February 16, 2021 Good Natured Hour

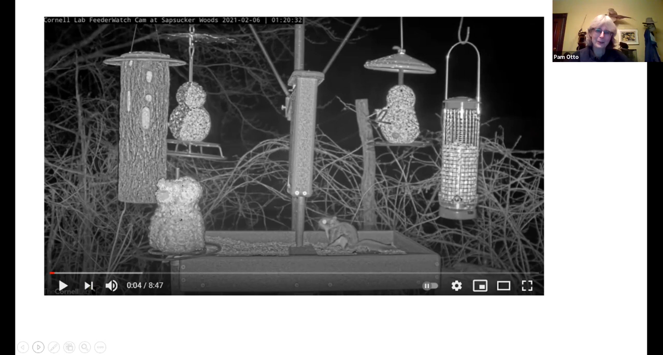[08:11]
and they had a flying squirrel come and land on their feeding platform. Well, guess what landed on the feeding platform shortly after the flying squirrel did? That's right, a screech owl. Flying squirrels count as small rodents, and that, as we saw, is certainly something that's on the menu. The, you know, I'm a big fan of flying squirrels. This did not end well for that particular individual, but the cool thing was that even though the screech owl was not that much bigger than its prey, it actually managed to subdue the squirrel and, at the end of the video, fly off with it.
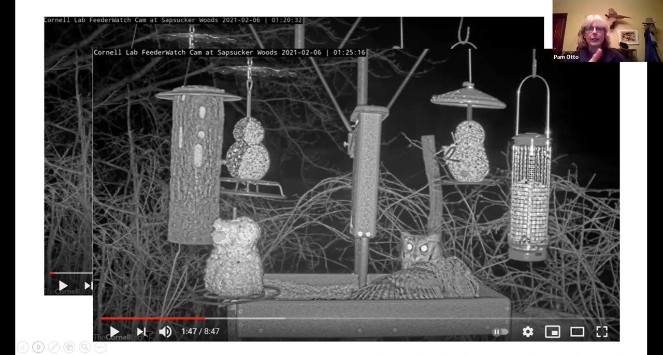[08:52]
So if you want to check that out, you can just go to YouTube and find the Cornell Lab of Ornithology's channel, and Sapsucker Woods feeder cam, they've got a lot of different parts of that archive there that you can, you can go and check it out if you want to see the drama in action.